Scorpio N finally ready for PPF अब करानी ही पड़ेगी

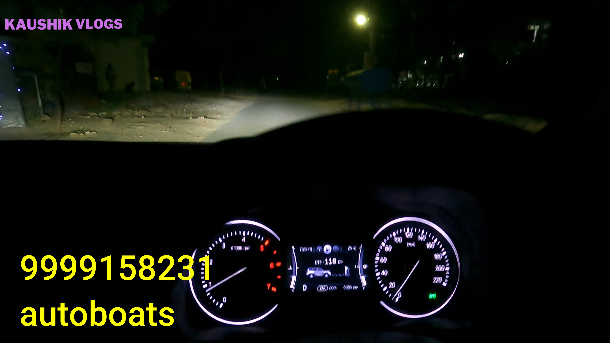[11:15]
आपको दिखा लेता हूं ऐसे इस लाइट से आगे लेता हूं फिर आपको दिखाता हूं कि थ्रो में मेरे क्या इंप्रूमेंट हुई है जैसे कि यहां पर पूरा का पूरा अंधेरा आ गया
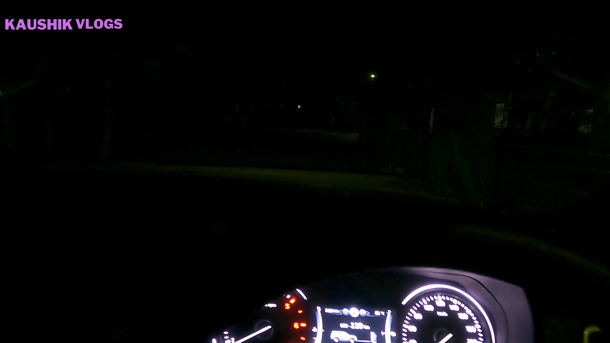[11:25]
और अब मैं आपको दिखा तो फॉल हम चल रहे है मेरे और यह यह मेरी है लोग यह लूबीम का थ्रो है और यह मेरा हाई वीम के तो देखिए
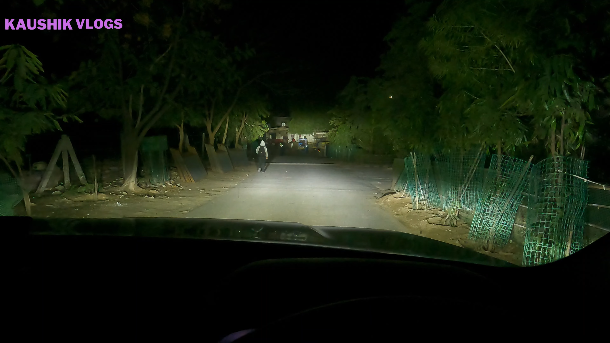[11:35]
बेकिन हम मुझे लग � बिलकुल भी ईक्वाल रोश़ी नहीं है लेफ्ट में और राइट में प्रोपर मेरी रोश़ी जा रही है क्यों करन जी यह पहले मुझे आ रहता यह लेफ्ट में बंदा दिखा था यह लेट वाले पेड दिख दे अनुदे तो यह 60 प्लस 60 है और आप ऐसे 75 प्लस 75 भी लगा